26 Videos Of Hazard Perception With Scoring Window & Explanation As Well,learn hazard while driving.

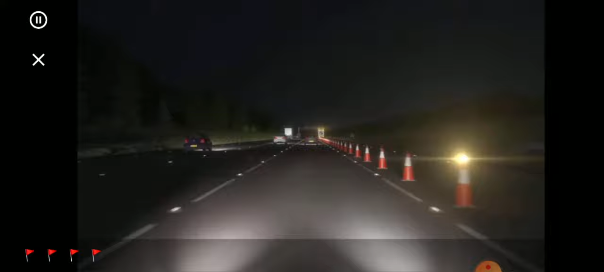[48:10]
Okay, let's see any more hazard. Four out of five.